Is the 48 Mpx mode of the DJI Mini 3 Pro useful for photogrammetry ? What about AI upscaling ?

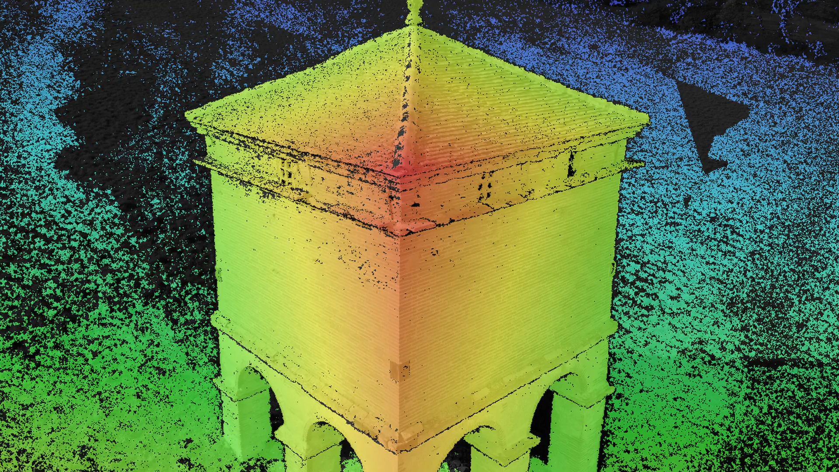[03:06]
And one thing that is happening is a downscale. If you select something like medium or high quality,
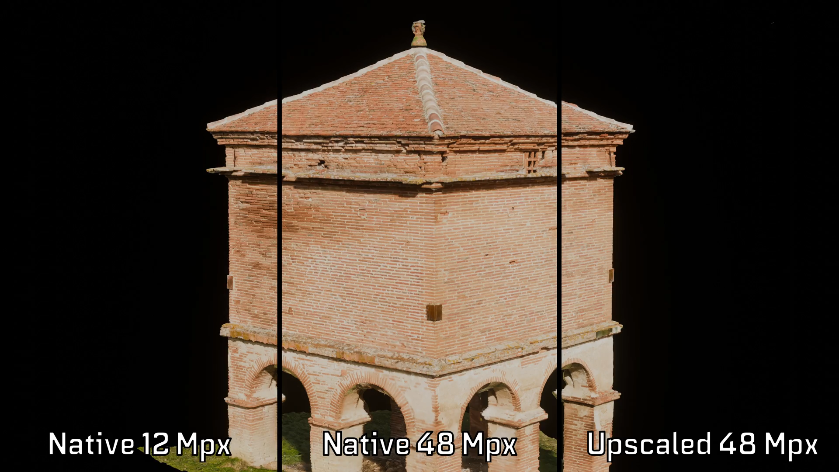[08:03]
I'll let you be the judge of which one looks better in terms of 48 megapixel. Cool. Is it the upscaling that you prefer or the native one?
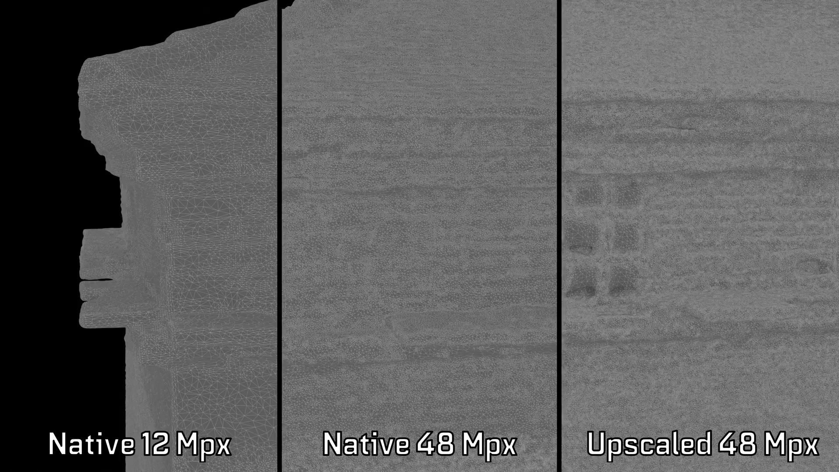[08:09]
Now here is an interesting way to see it, it's just the wireframe and you could see that it's much more dense for the 48 megapixel photos,
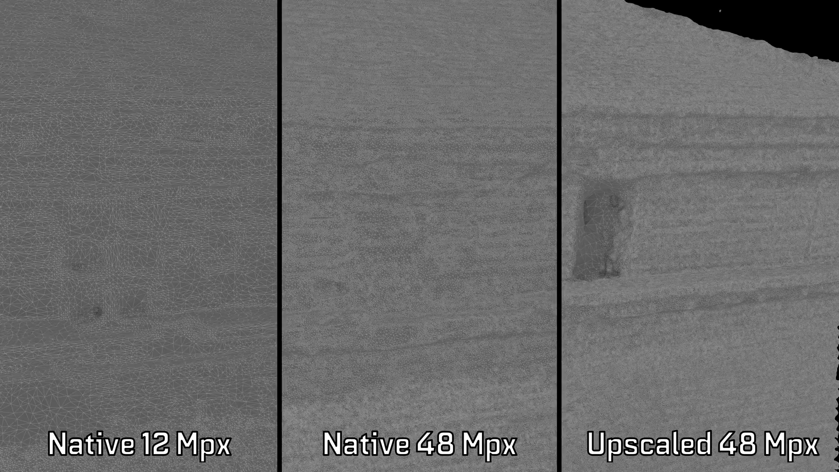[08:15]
whether it is the native one or the AI generated one.
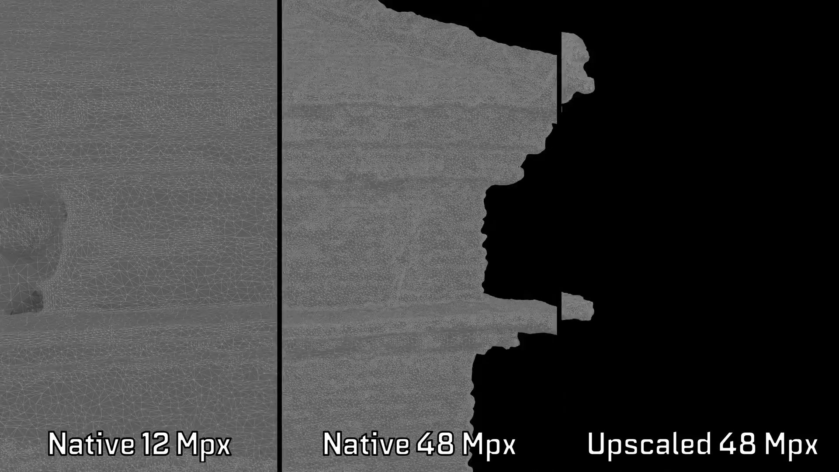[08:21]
And you could even go further and see that the upscaled 48 megapixel seems to be a little more dense than the native 48 megapixels.
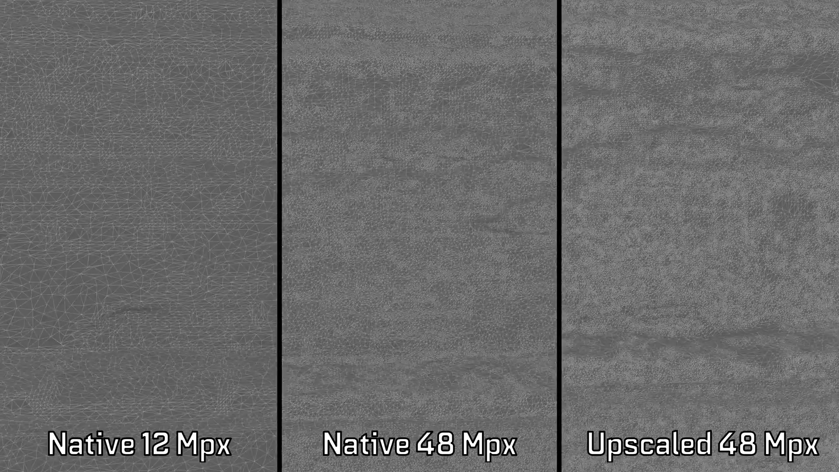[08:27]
But that's mainly due to the artifacts that are being generated by the AI during the upscaling.
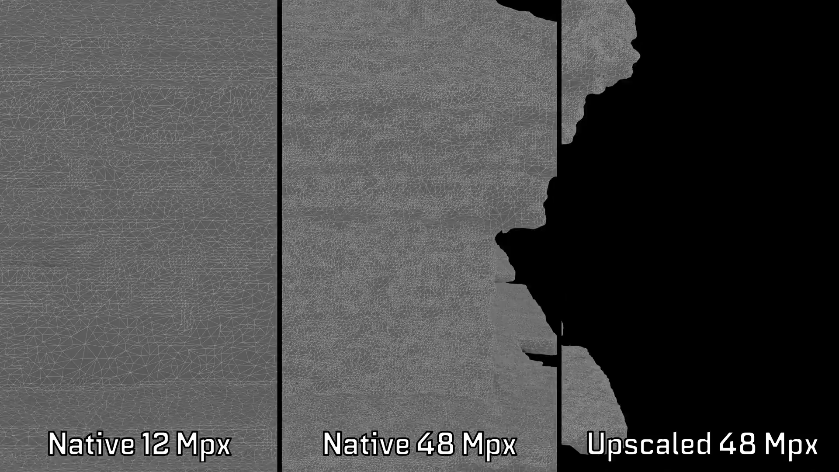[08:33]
And of course, the 12 megapixel is relatively uniform, although lower density.
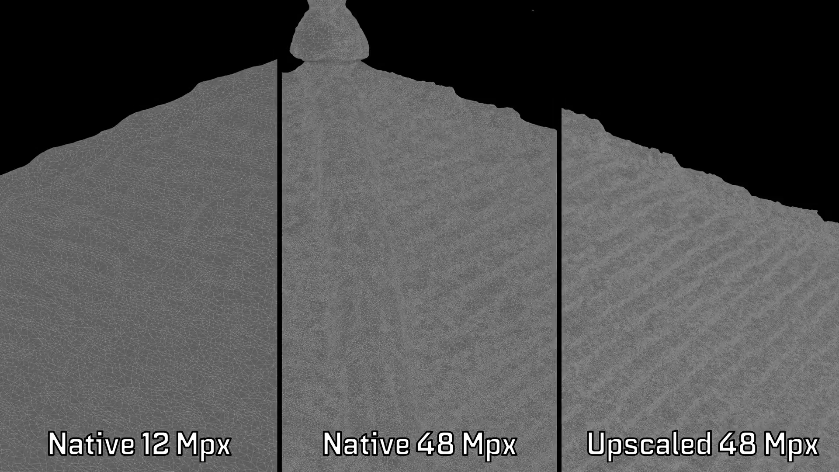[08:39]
It particularly shows in corners or here in the bricks, when we have an extreme closeup,
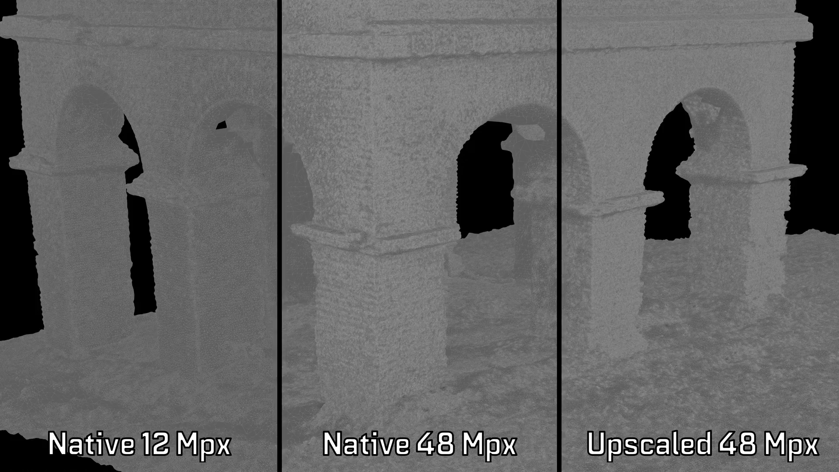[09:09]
And once again, from afar, the difference is harder to see. Here is something interesting.
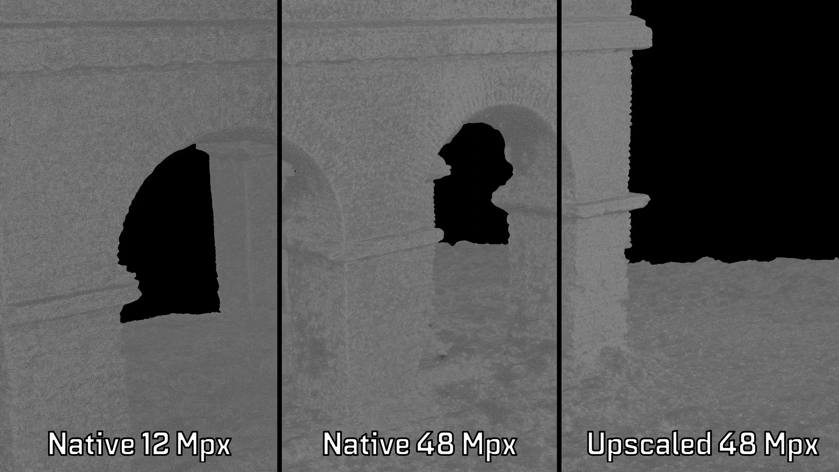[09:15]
You can see that the density is not completely uniform in both the 12 megapixel photos and the 48 megapixel photos,
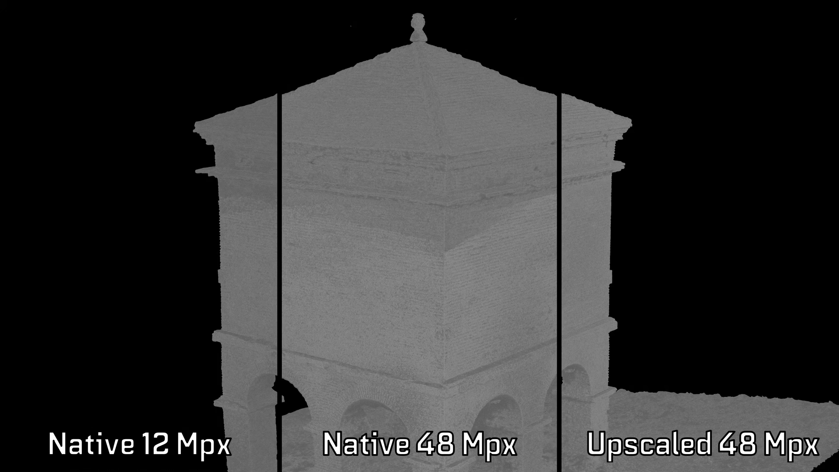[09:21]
but the upscaled variant seems to be relatively uniform on the wall.
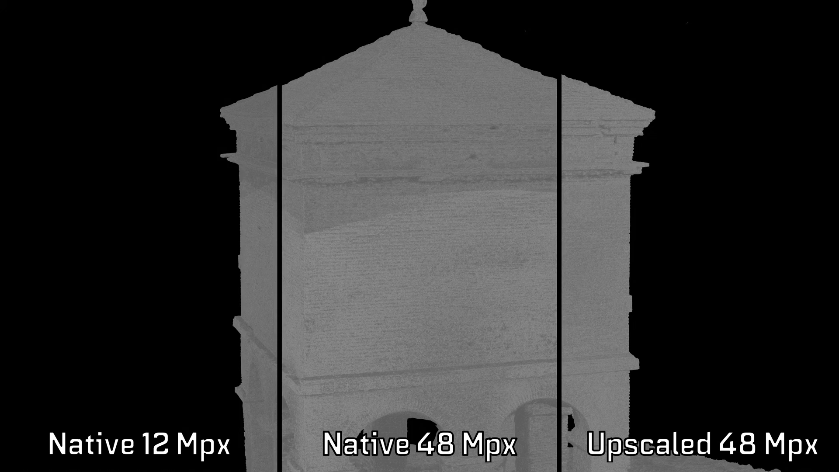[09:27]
So which one does look best? Leave a comment below and let me know what you think about it.